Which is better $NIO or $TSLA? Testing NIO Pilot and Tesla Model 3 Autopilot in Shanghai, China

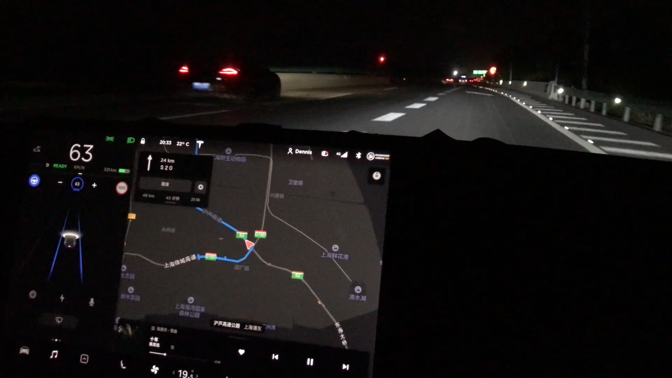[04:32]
And as you can see here in the footage, we even managed to ramp on highways and ramp off highways, take over cars, also changing lanes or all of it without any driver interaction. And that was really, really interesting to see.
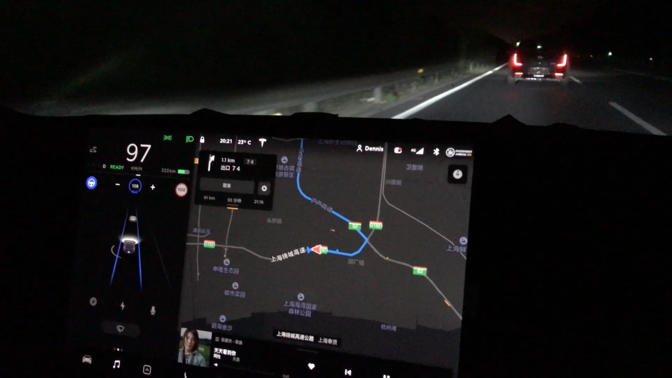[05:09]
So it's only using the sensors and the computer to see like, where are the other cars? You actually see on the display, like who are the cars in front besides and behind us. So it's super exciting to see this kind of technology already on the road in China. And this bit was like the most exciting, you know,